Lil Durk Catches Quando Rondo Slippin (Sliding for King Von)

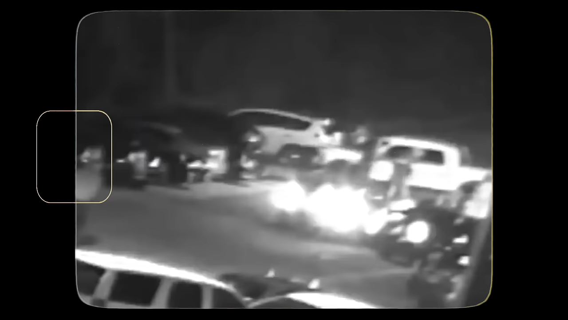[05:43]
The aftermath of the shooting was captured on camera, with footage showing the chaotic scene that unfolded outside the Hookah Lounge.